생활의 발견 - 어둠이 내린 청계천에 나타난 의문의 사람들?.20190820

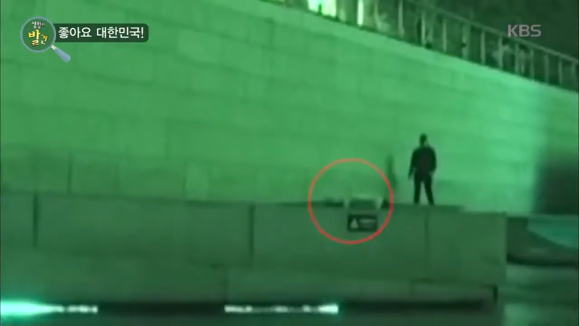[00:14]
이때 청계천에 들어가 수상하게 움직이는 사람들이 눈에 띄었습니다. 청계천 바닥을 훑으며 지나다니는데요.